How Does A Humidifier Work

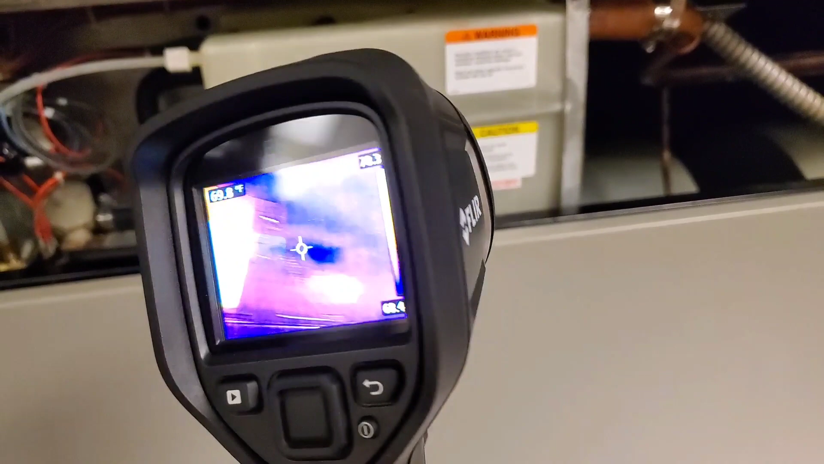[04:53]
E8 XT this is a pre-boil snapshot and if we go onto the tank there we're at about a hundred degrees Fahrenheit let's
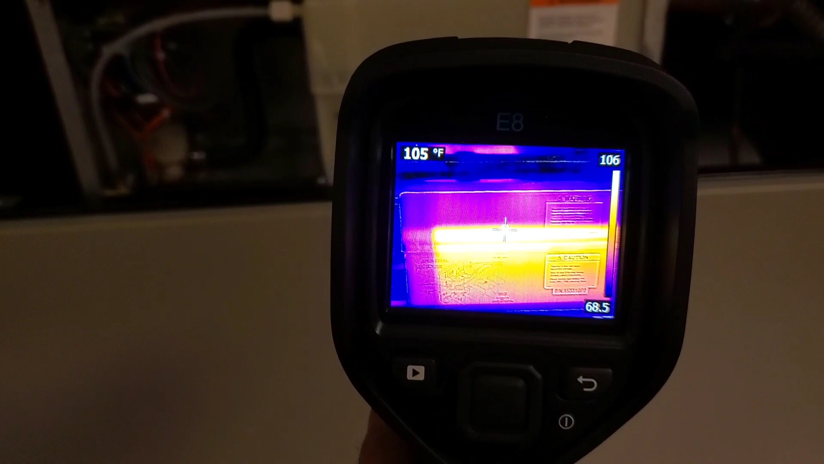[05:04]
On screen: spot 105°F
take a snapshot of that and we don't really see anything coming out the header just yet
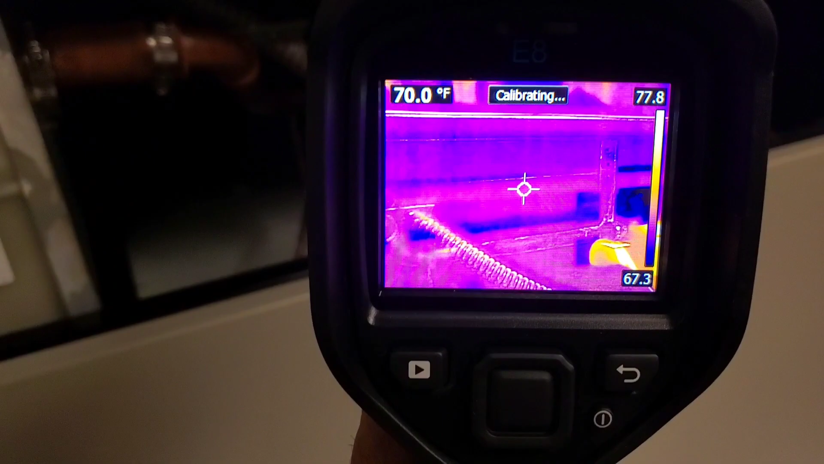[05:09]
On screen: spot 70.0°F
once it gets up to boiling temp and we start distributing steam I'll take another snapshot
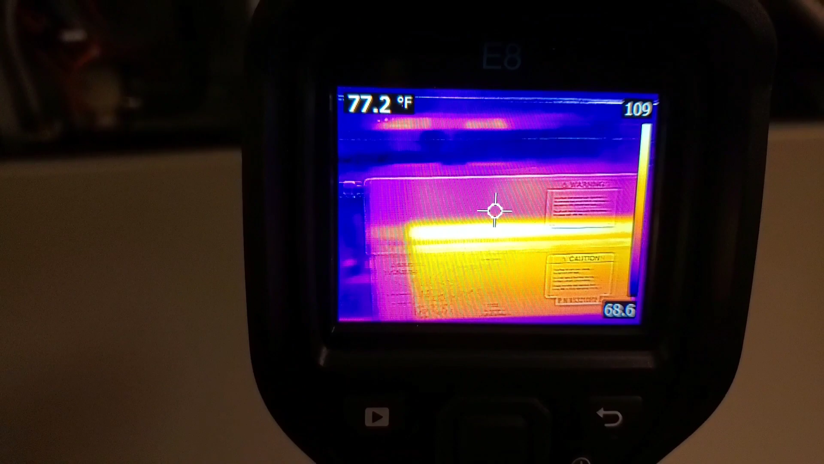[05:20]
On screen: spot 77.2°F
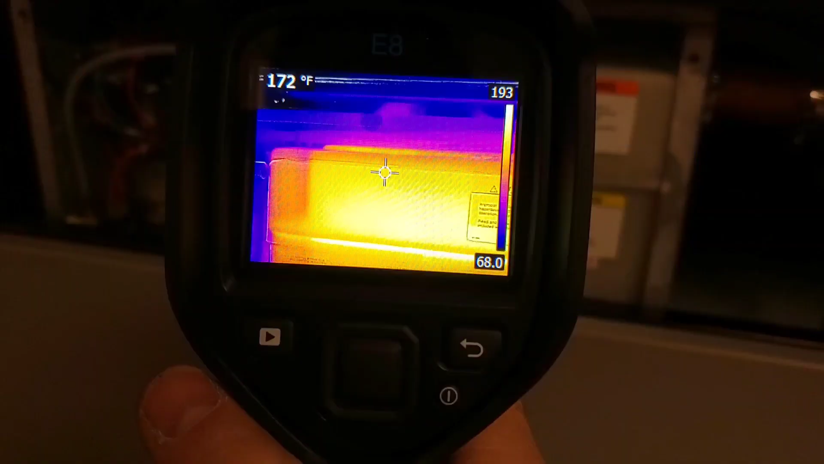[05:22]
On screen: spot 172°F
with the EXT okay so now the water is boiling inside but the surface of the
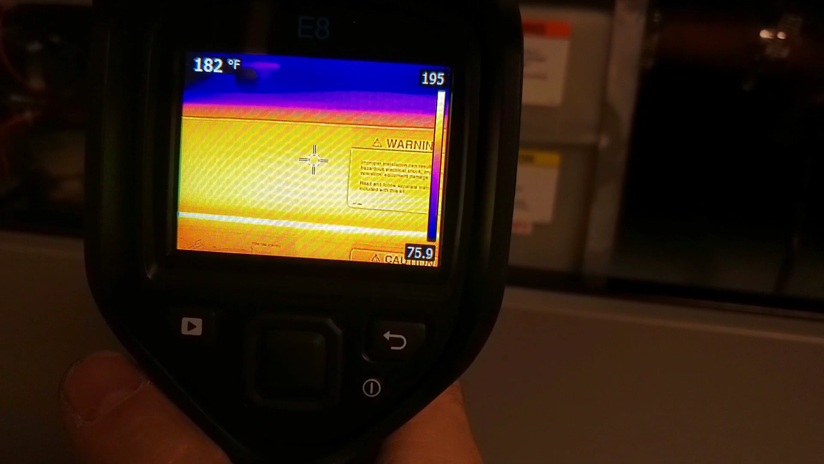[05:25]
On screen: spot 182°F
tank is obviously going to be a little bit cooler than the water inside so we're showing about 183
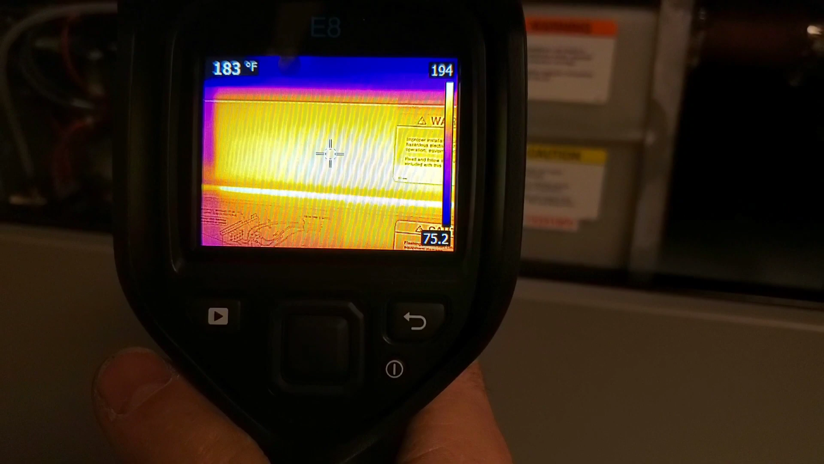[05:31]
On screen: spot 183°F
degrees and if we pan over to the
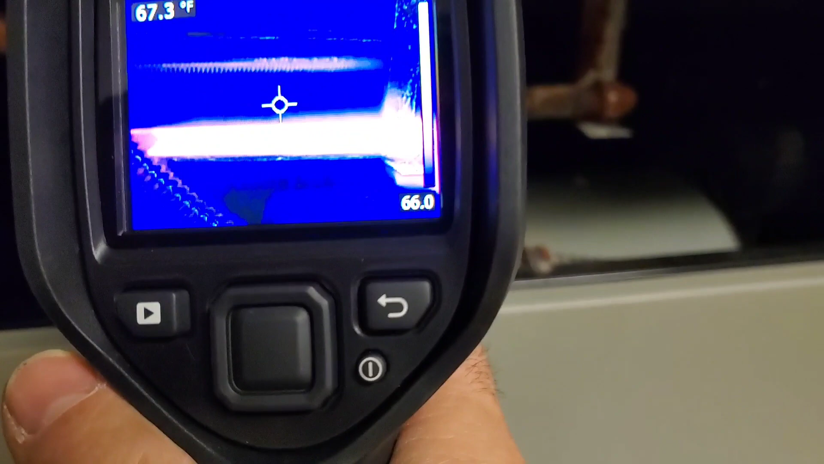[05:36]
On screen: spot 67.3°F
header where the steam comes out that is now glowing orange and we can
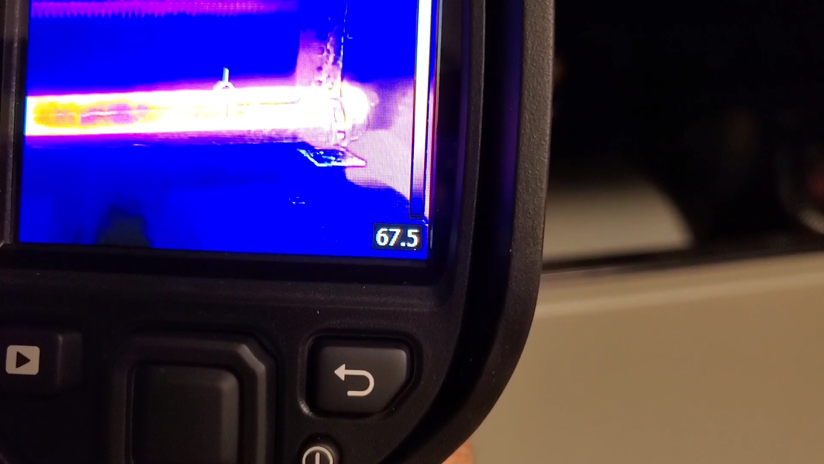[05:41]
see a light glow right above it there it's a little bit cooler
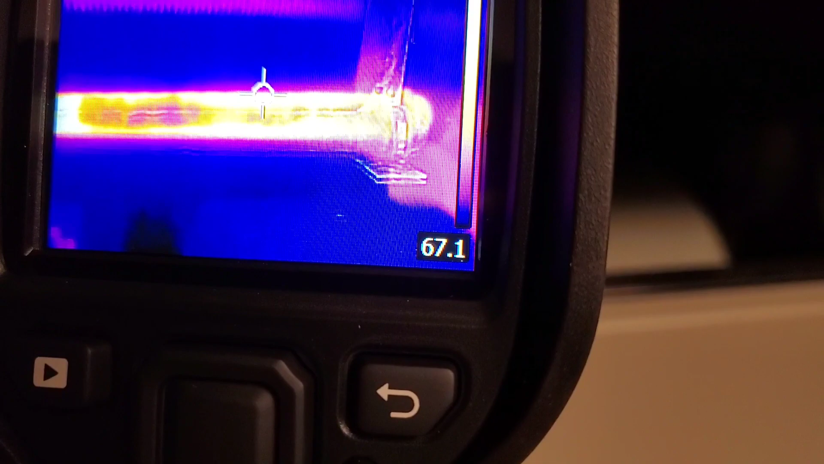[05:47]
than the pipe itself because it's cooling as it leaks so we're up and running
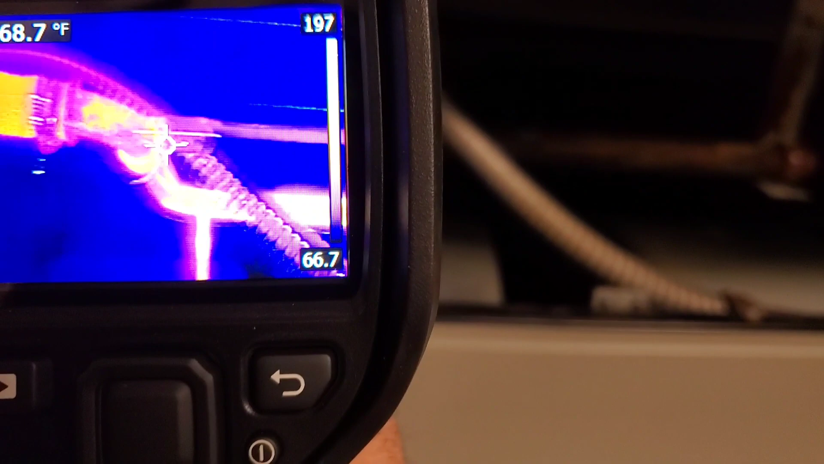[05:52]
this is working everything is good to go I'm gonna show you a couple more things before we end the video now while it's up and running here and